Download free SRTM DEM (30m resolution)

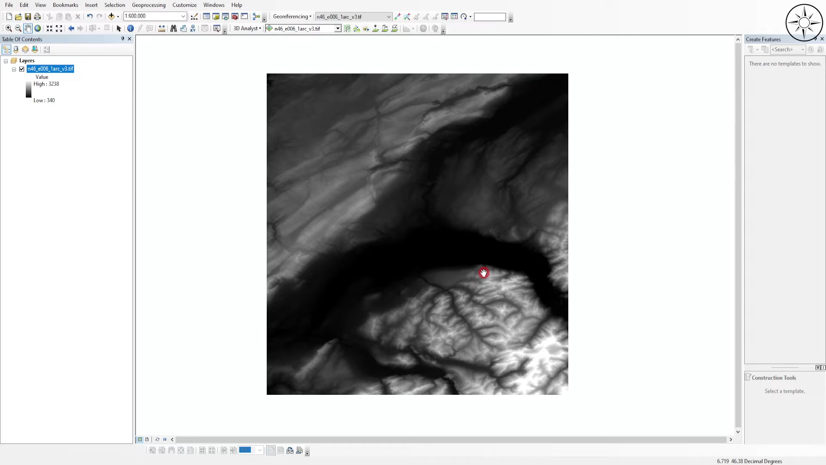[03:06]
digital elevation model so you can for example here change the colors for